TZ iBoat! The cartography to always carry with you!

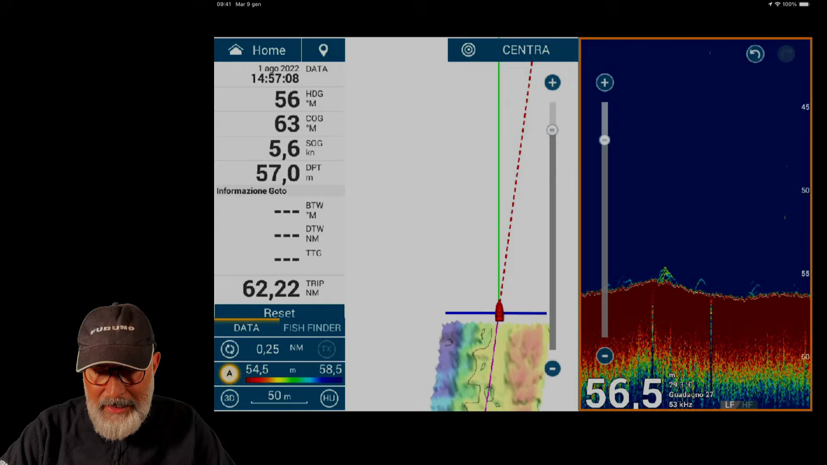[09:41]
Obviously, this is a screenshot taken on my TZ Touch 3, a 12-inch screen. From the menu, I simply set the device so that when I touch the screen with two fingers and make this gesture, it automatically creates a screenshot. I save it on TZ Touch.
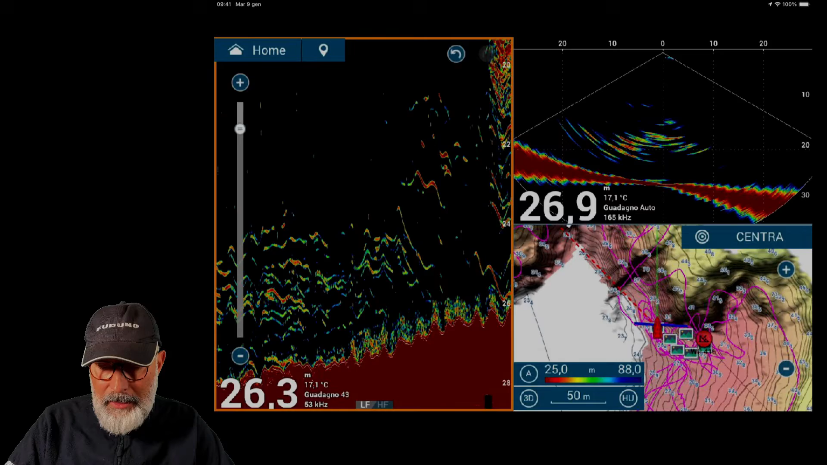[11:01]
On screen: water 17.1°C
These are data present in the cloud. When I connected my iPad to the cloud, it automatically downloaded everything.